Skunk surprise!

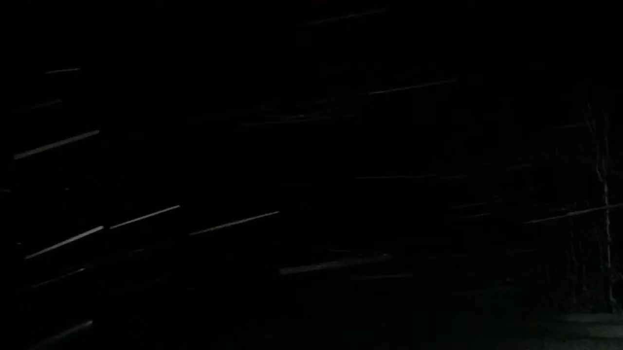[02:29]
Alright. We found another set of footprints going up under these other trees.
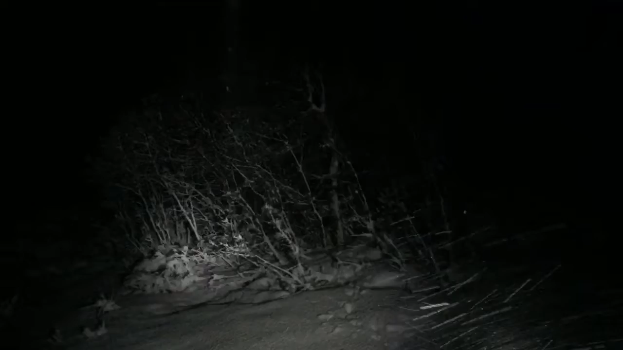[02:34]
Alright, let's see if we can find this up. I think we got lost in. Now it's up in these trees, you can see.